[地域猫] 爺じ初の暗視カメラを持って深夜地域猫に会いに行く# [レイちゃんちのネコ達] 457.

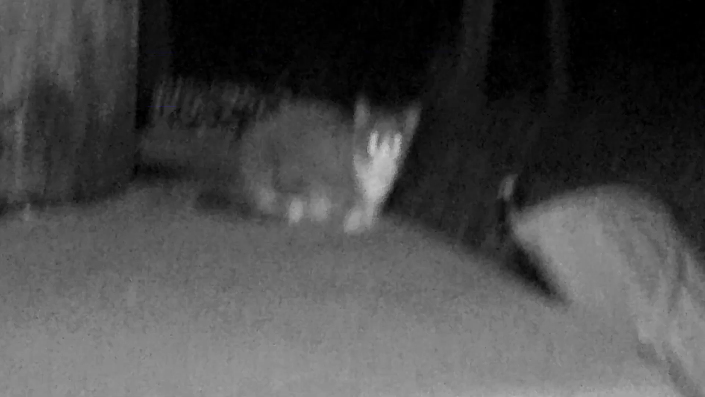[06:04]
あんたももちゃんかなももちゃん
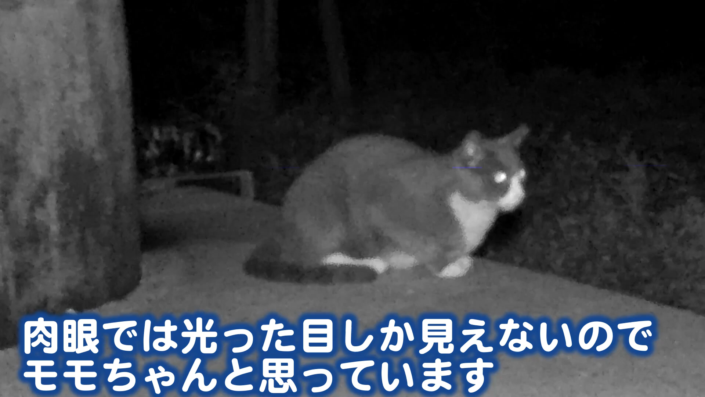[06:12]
ももちゃんじゃないか肉眼では光った目しか見えないのでももちゃんと思っています
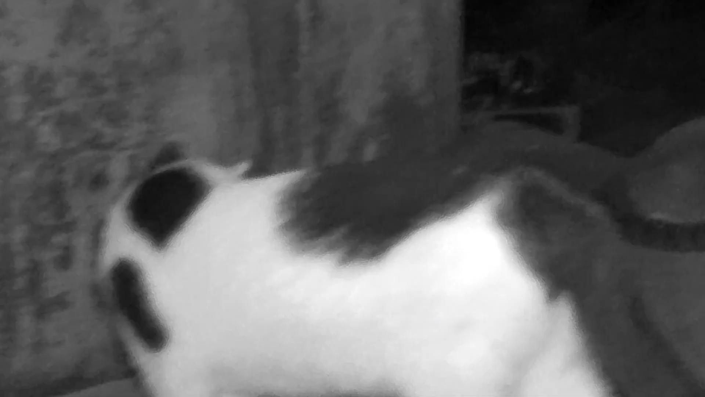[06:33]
ももちゃん
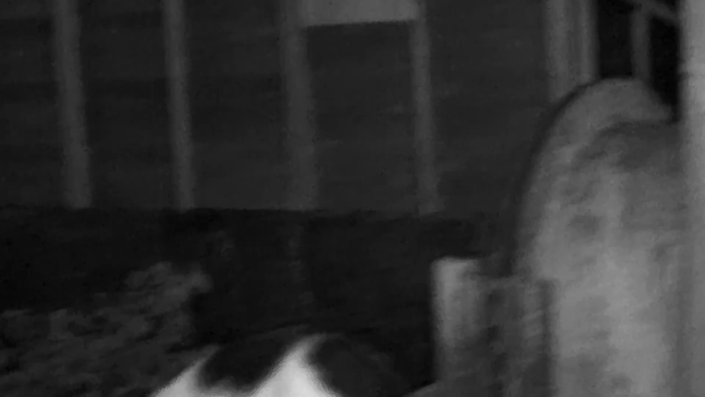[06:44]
リラックスしてますね
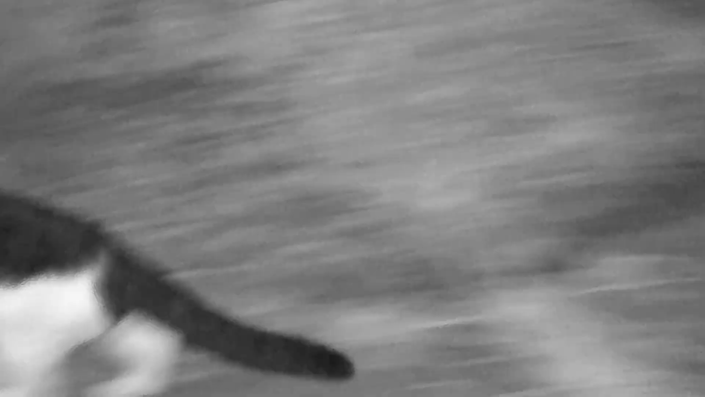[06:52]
チーちゃんは夜も活発に動きますね
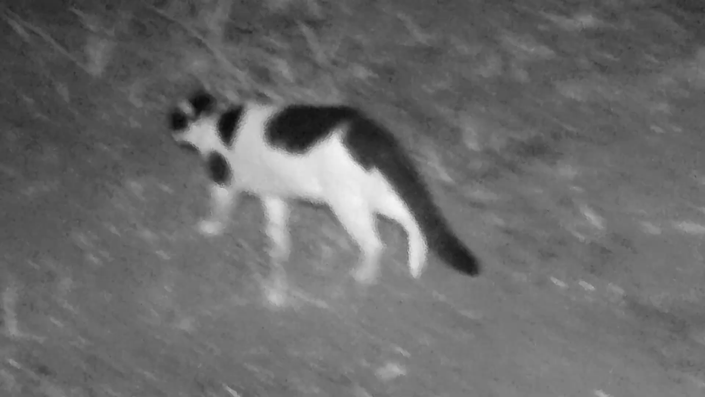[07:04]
チーちゃんどこを案内してくれるの?チーちゃんどこを案内してくれるの?
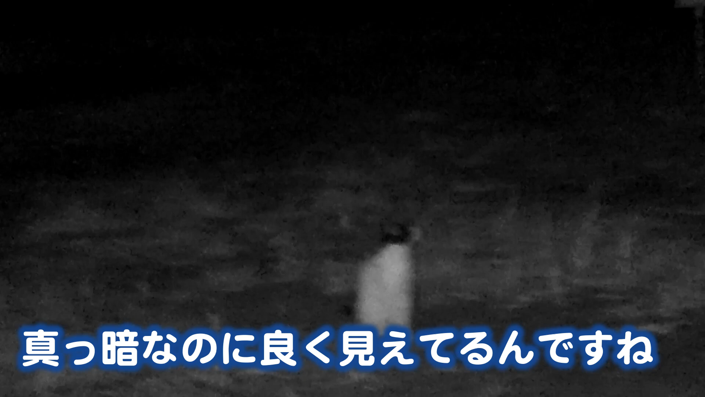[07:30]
真っ暗なのによく見えてるんですねこれ通さないように見えないもうねチーちゃん
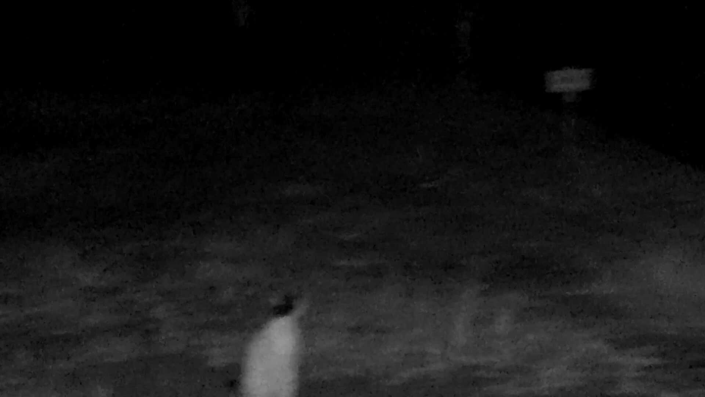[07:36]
が分かるだけ夜中に爆音を立てて走っていく今回の深夜ロケは反省することばかりですジージーの年齢のせいかもしれませんがカメラを安定させる技術を磨かなければねそれと外部マイクもあったほうが良いですね自分たちの話し声なのに何言ってるのかほとんどわからなかった